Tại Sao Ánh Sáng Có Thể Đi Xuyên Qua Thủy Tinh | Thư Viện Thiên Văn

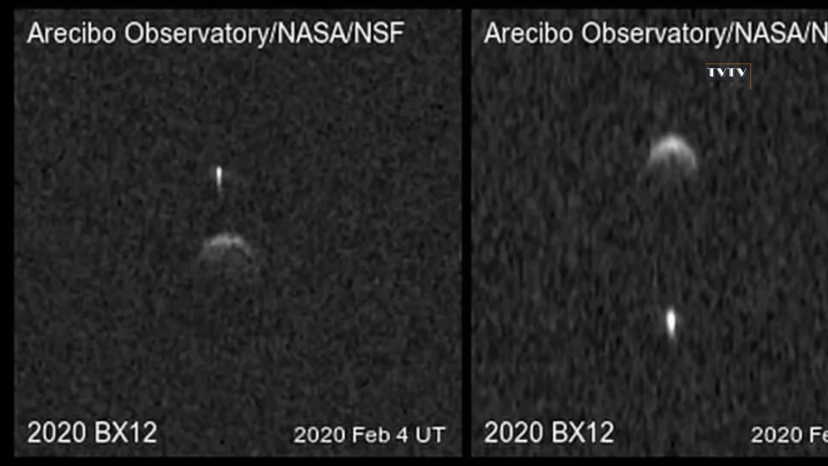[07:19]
Chúng chuyển động cách nhau khoảng 360m, trong đó tảng đá nhỏ có đường kính hơn 70m, và quay quanh khối đá lớn trong một quỹ đạo kín kéo dài khoảng 50h một vòng.